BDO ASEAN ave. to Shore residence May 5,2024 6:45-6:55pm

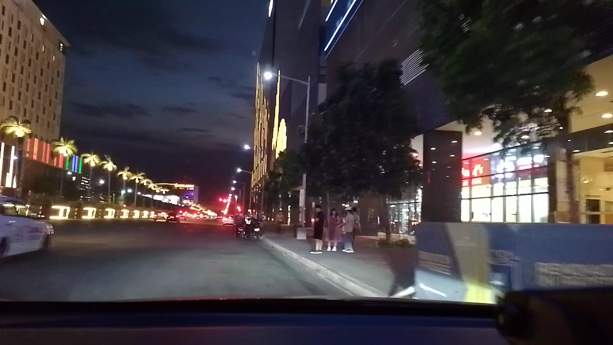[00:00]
kababayan, ma'am sir. So, nandito po tayo sa BDO ASEAN Avenue.
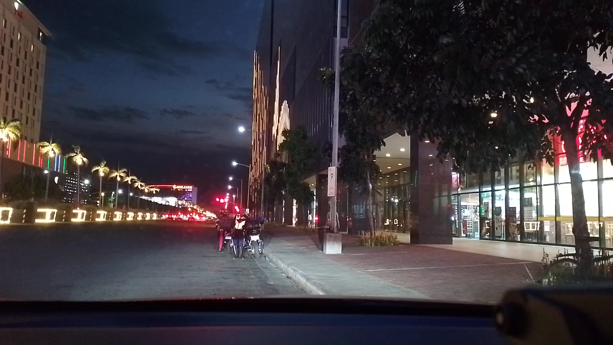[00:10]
ASEAN Avenue. Andito po yung ating customer. So, ayan na, magpa-break tayo mayroon unti kapag nakuha na po natin sila.
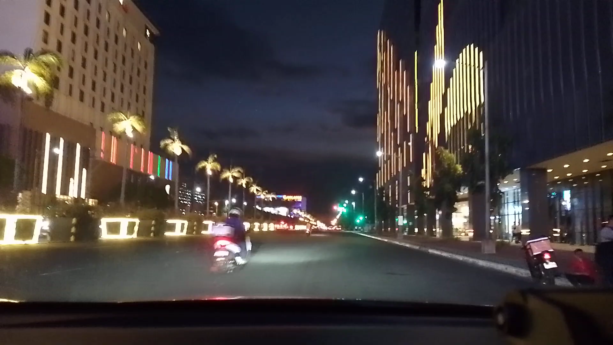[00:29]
Continue for 300 meters, so, then turn BD right onto JW Diono Boulevard. Show residences. Continue straight at the first traffic light, then at the second traffic light, turn right.